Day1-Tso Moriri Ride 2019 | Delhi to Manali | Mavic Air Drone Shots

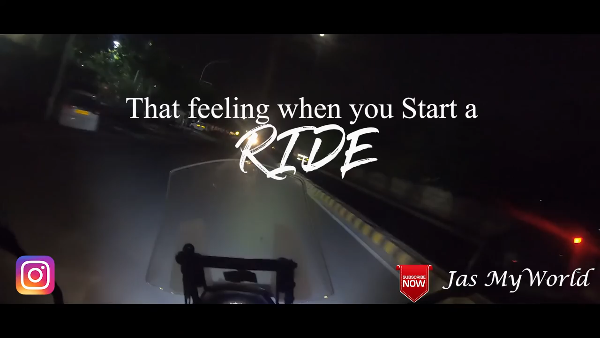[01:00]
and here we start the journey to Ladakh 1 42 a.m in the morning and the first destination
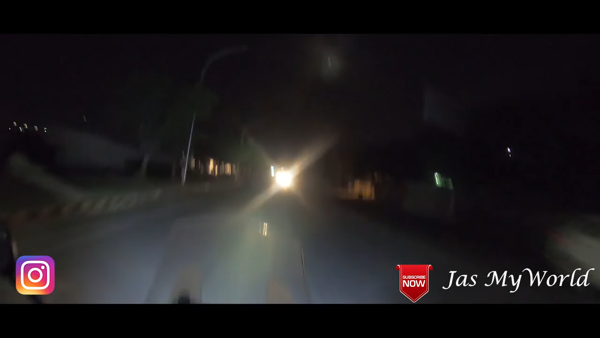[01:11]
is Ambala and here we hit the Delhi Chandigarh highway from now on it's straight it's very difficult to control yourself on these open stretches of road but since we are riding in the night I really need to be a little careful because
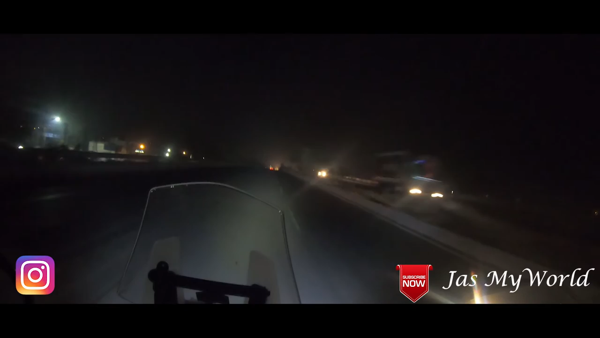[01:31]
of the blinding headlights coming from the other side of the road hundred kilometers done it's just so so beautiful to see really freshens you up by the way 204 kilometers
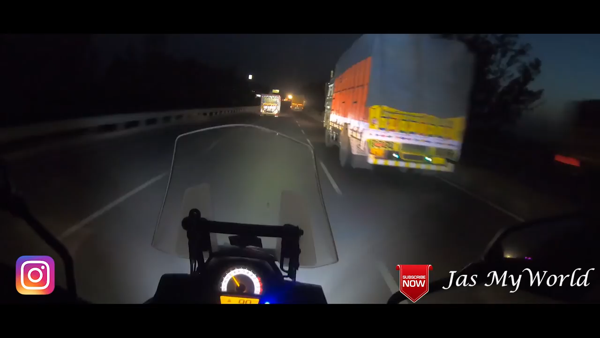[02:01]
and I think 23 kilometers from here to Ambala so I am Ambala exactly three hours from Noida sector 25 I started at 150 according to the clock of my motorcycle and it's 450 so that's a decent speed I must say why did I manage to reach here in